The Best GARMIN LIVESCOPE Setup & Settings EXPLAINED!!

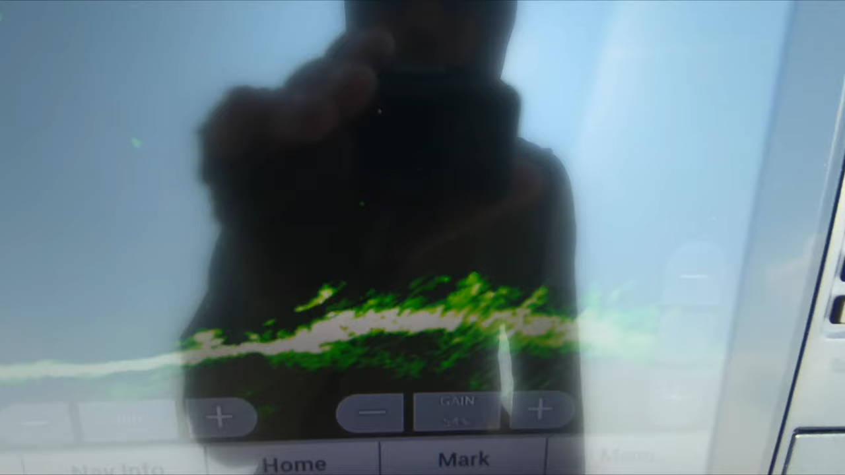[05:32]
All right, so as you guys can see here,
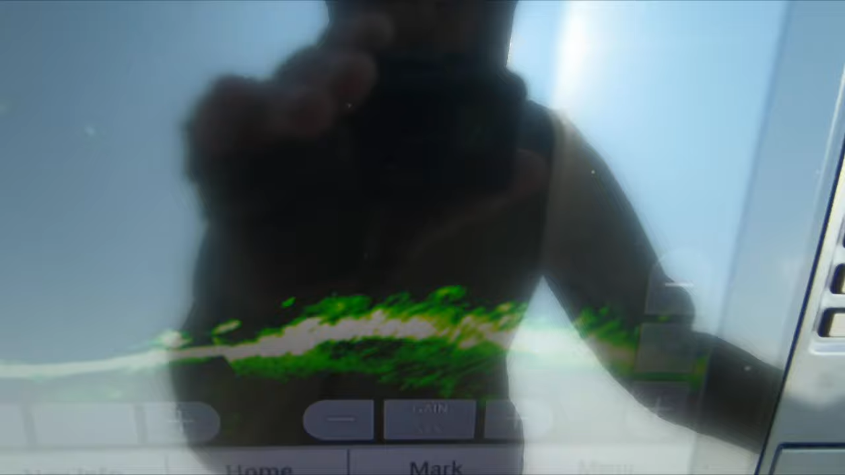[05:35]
we are sitting over a big school of white bass that are kind of on this little hump, rock pile deal right here.
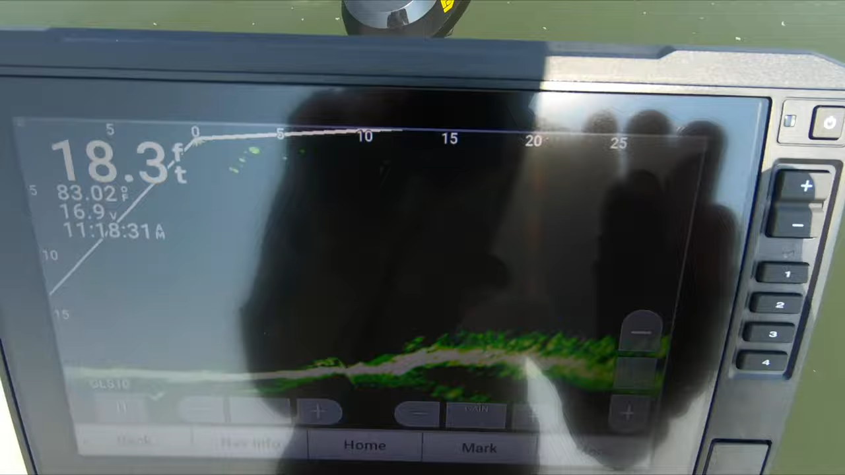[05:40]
On screen: depth 18.3 ft, water 83.02°F
And yes, we are dealing with the world's worst glare, so I apologize for that.
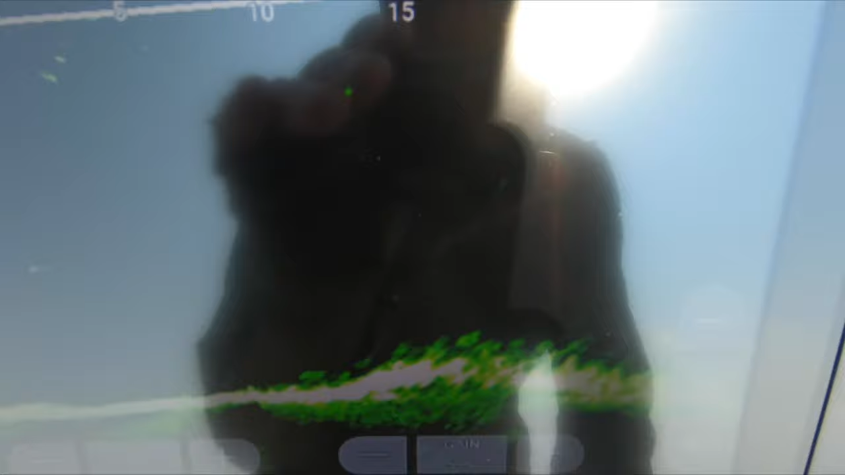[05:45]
There's unfortunately no way around that other than coming out early in the morning to try and get this done.
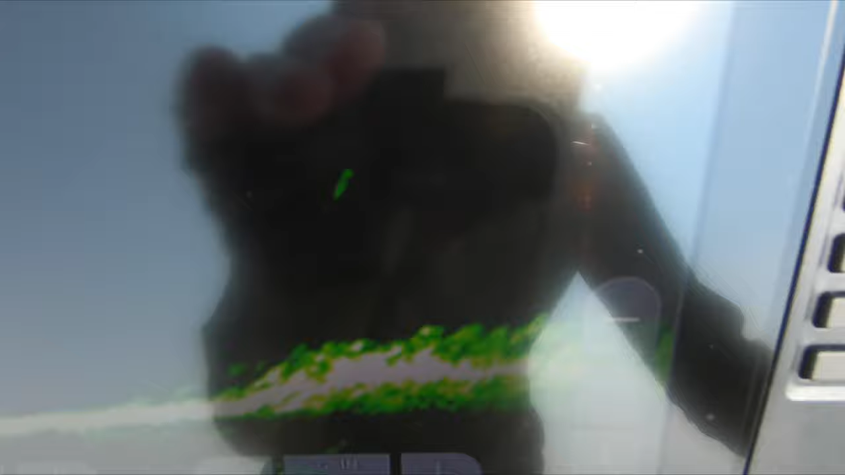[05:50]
But this is just the kind of situation we're dealt with, but you guys will be able to see the important stuff no matter what. So here we go. This is my screen right here.
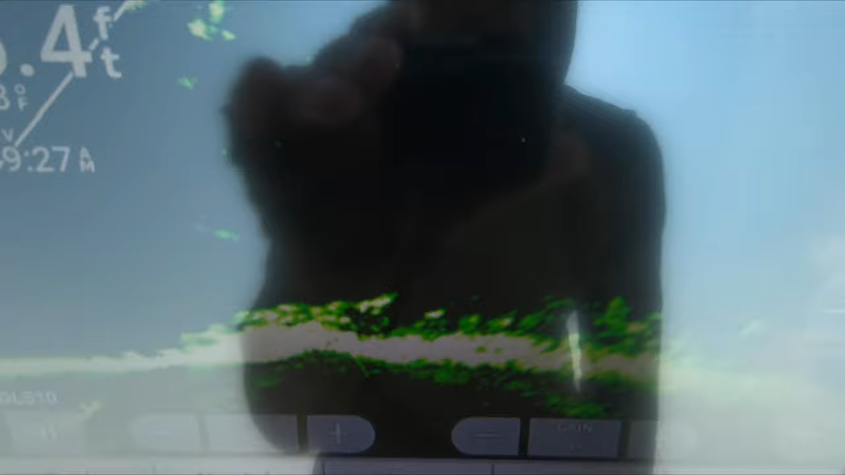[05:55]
I've got the color palette on the green one, but it does come defaulted to the amber.
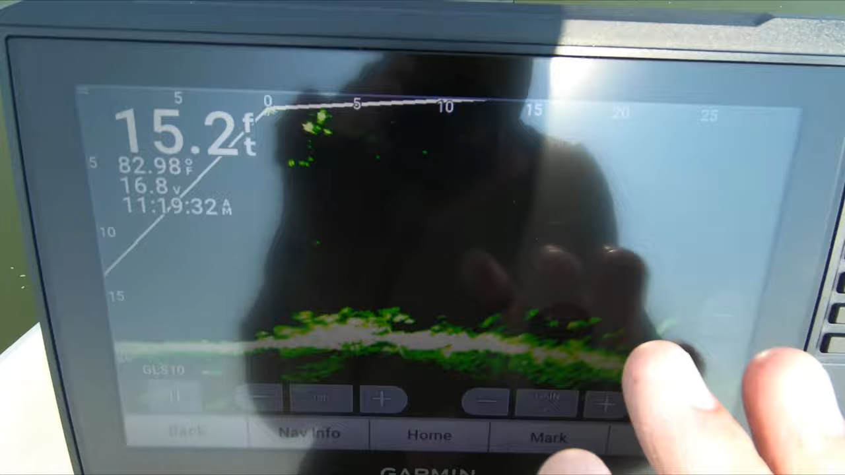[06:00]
On screen: depth 15.2 ft, water 82.98°F
These are not reset to factory settings. We're just gonna go through my settings and kind of show you what they do.
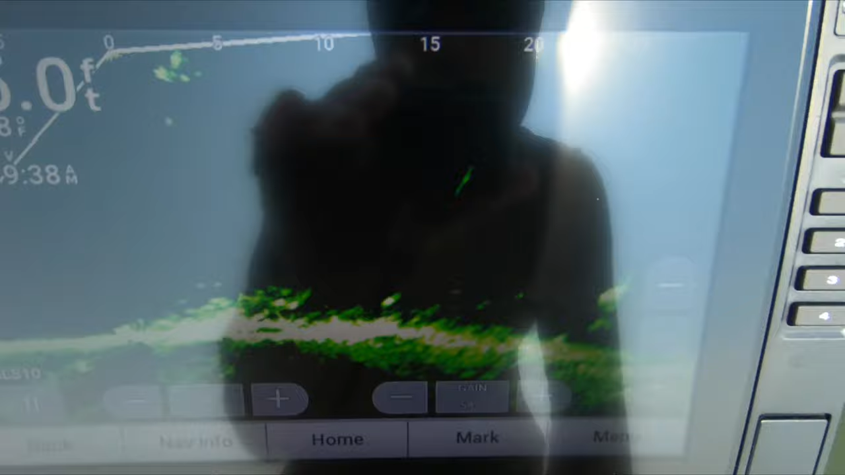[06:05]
So the first thing you're gonna wanna do is go to the menu screen, and that's gonna bring up your baseline settings for the graph right here.
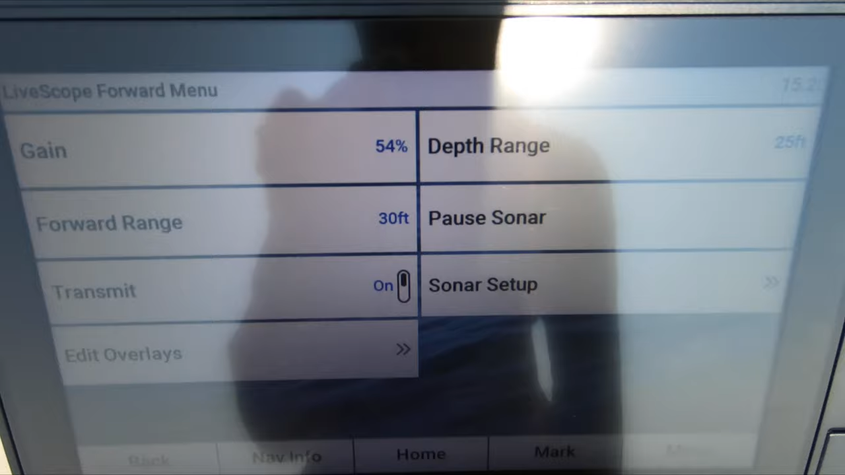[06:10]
We've got gain, depth range, forward range, pause, sonar transmit, sonar setup, and overlays.
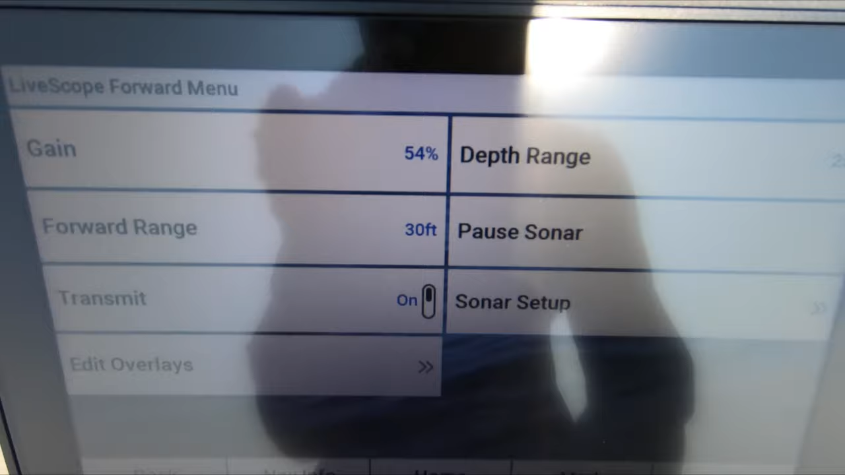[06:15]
So the first thing that you're gonna wanna do when you turn your unit on for the first time is take it off of auto gain, because that's what it will come preset to. I think it's preset to like auto medium.
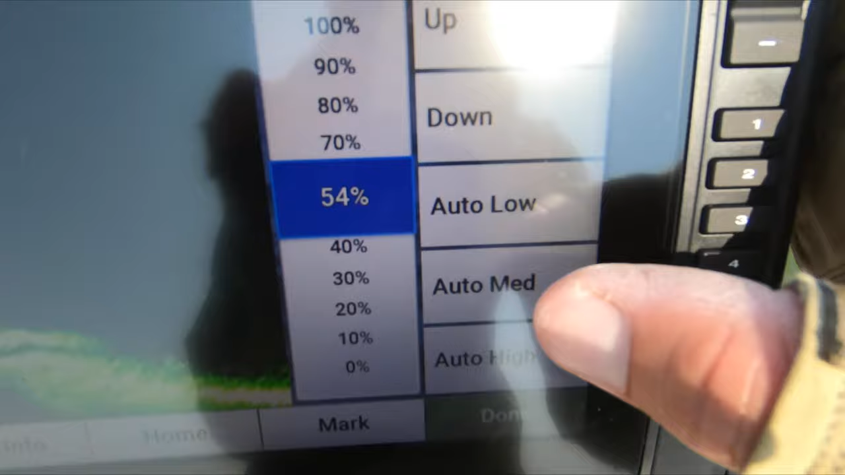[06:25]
My gain, I like to keep right around 54%.
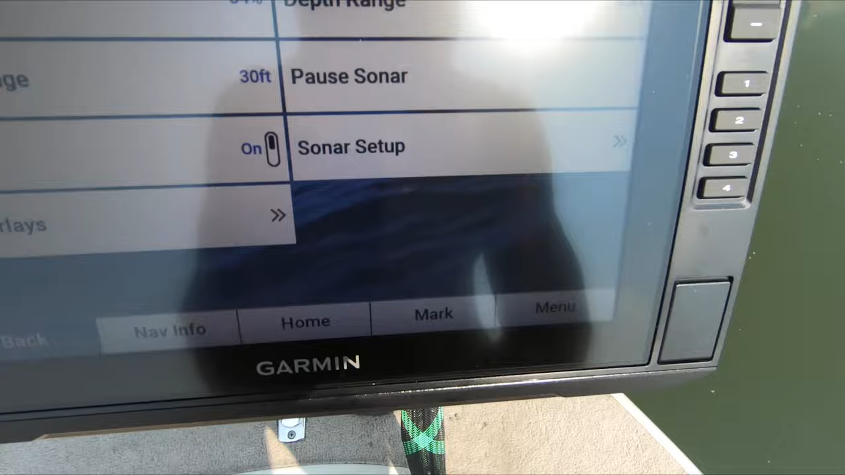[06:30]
If we go back to the home screen right here and show you on the graph, if I increase that gain,
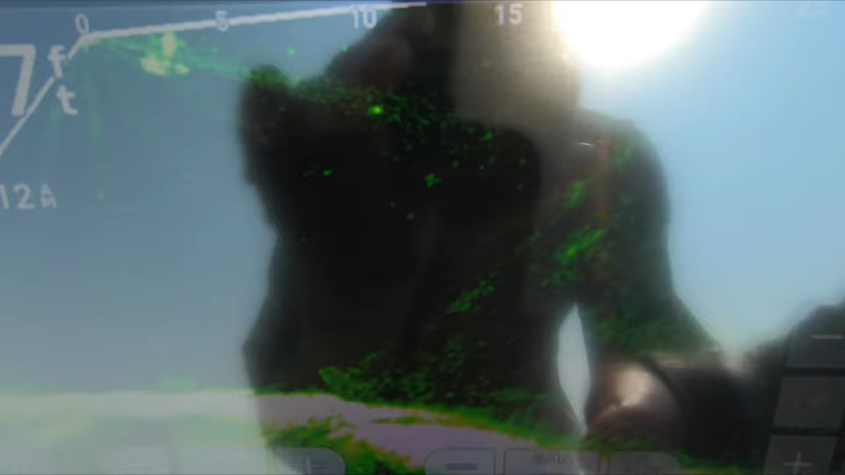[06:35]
you're gonna get a lot more noise on the screen, and that just looks awful.
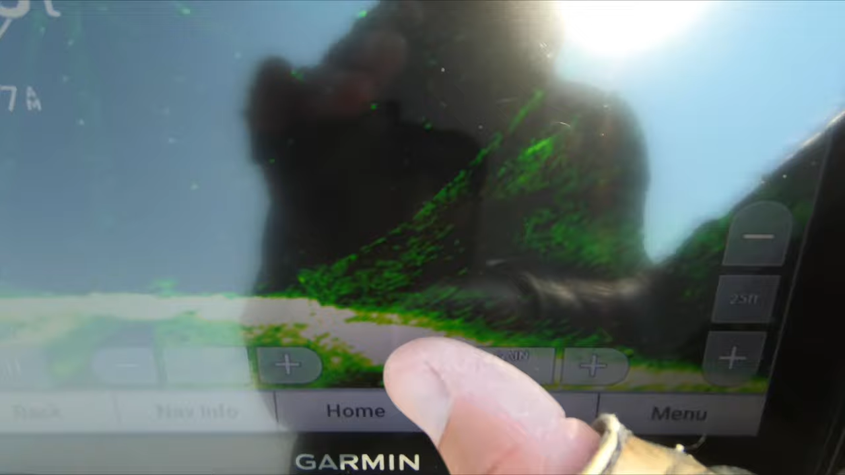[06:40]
There's a lot of guys that actually run their gain real high, but when you get down to that kind of 52 to 56 range, that's exactly where I wanna be as far as the gain goes.
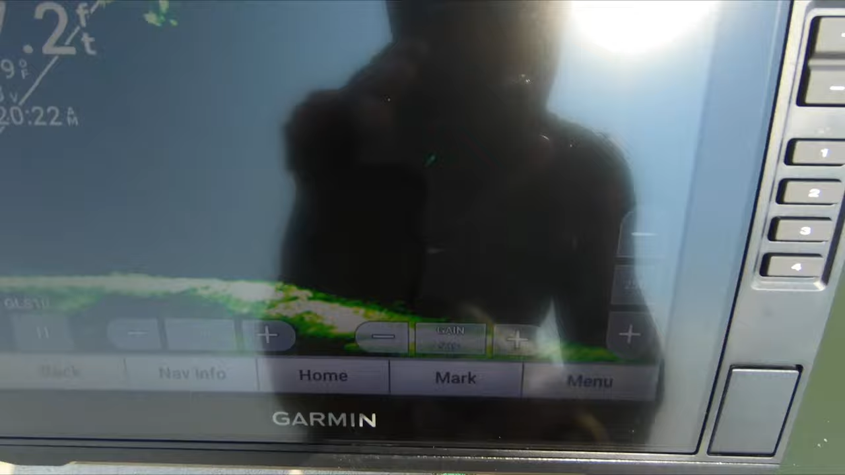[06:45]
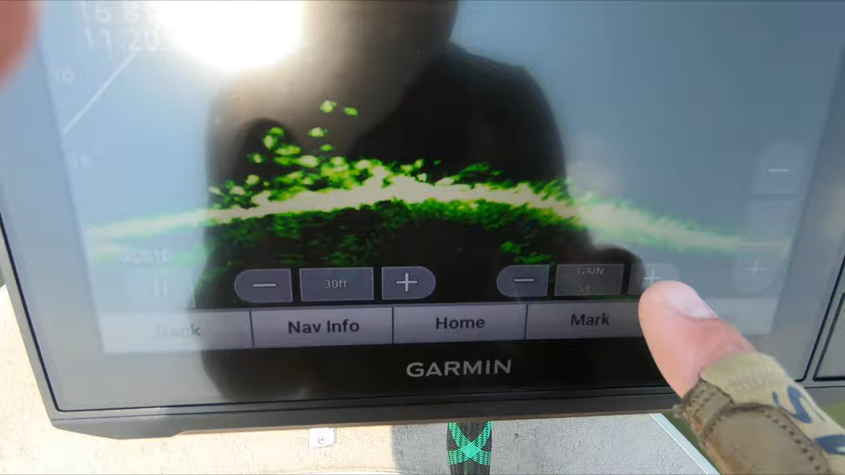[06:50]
So now that we've got the gain dialed in here, you guys can see these on-screen controls are actually really helpful. I've got my one on-screen control set for the gain because I do adjust that sometimes.
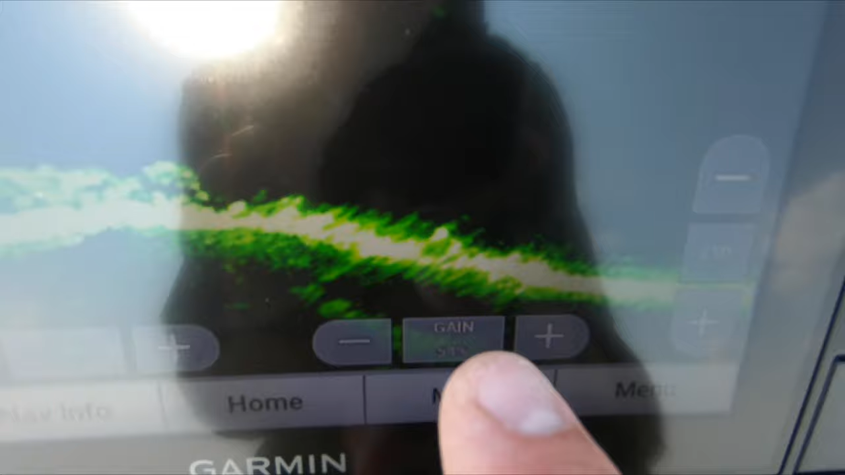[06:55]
And then the forward range right now, which I've got set to 30.
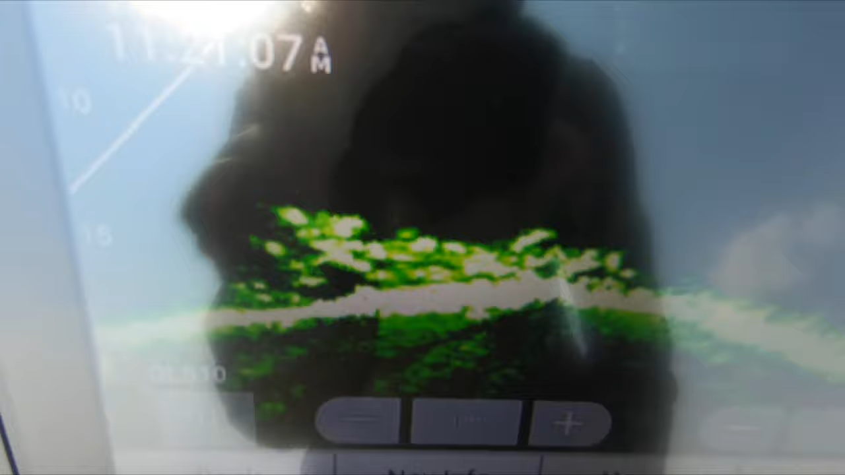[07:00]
So if we go back to the menu screen, I'll show you guys the next step in the process of getting everything dialed in here.
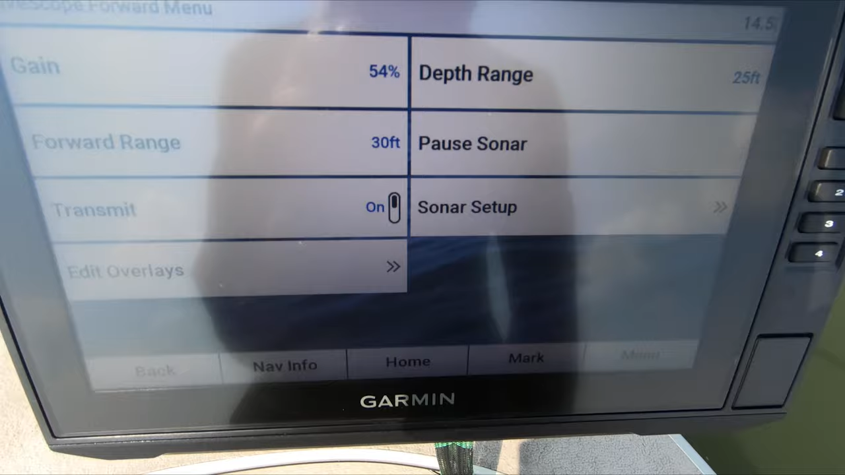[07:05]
So we started off with gain, depth range. Depth range is also gonna be something that you're gonna wanna play with on the fly.
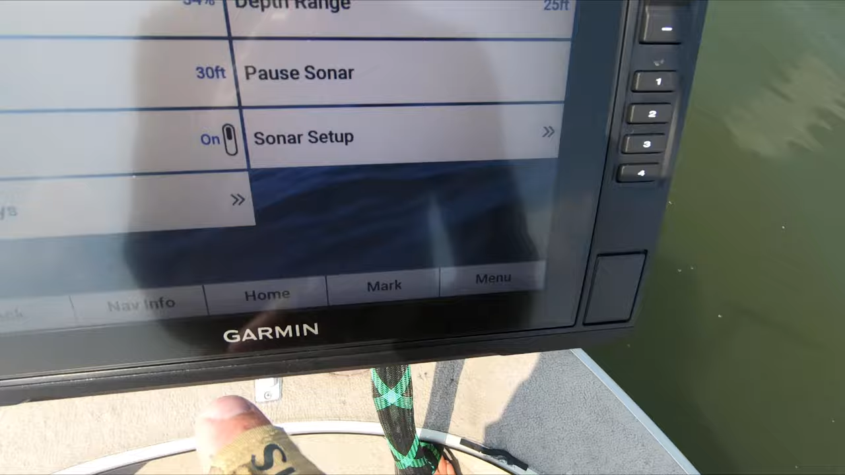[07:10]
Also, the on-screen control on the right side is gonna control your depth range.
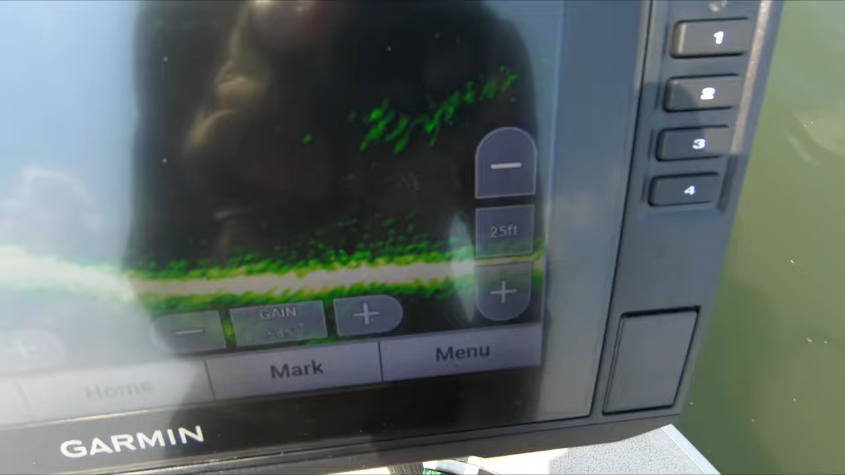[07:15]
You always wanna be right around 2 to 5 feet deeper than the depth that you're actually sitting in.